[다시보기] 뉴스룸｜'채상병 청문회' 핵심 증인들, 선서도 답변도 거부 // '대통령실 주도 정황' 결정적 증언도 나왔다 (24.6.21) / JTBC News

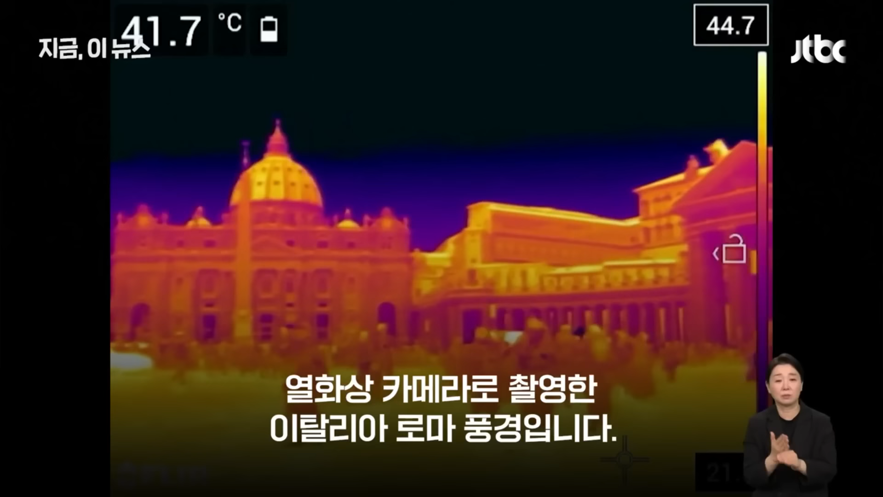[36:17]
열화상 카메라로 촬영한 이탈리아 로마 풍경입니다.
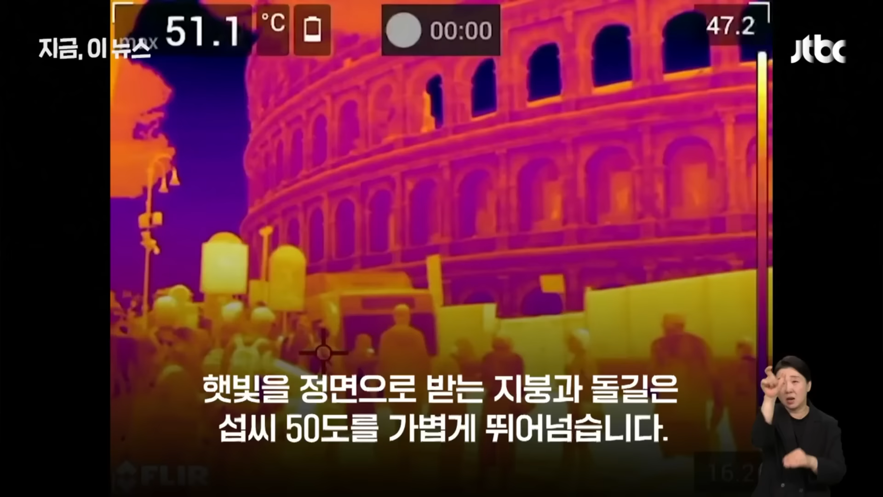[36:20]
On screen: max 51.1°C
햇빛을 정면으로 받는 지붕과 돌길은 섭씨 50도를 가볍게 뛰어넘습니다.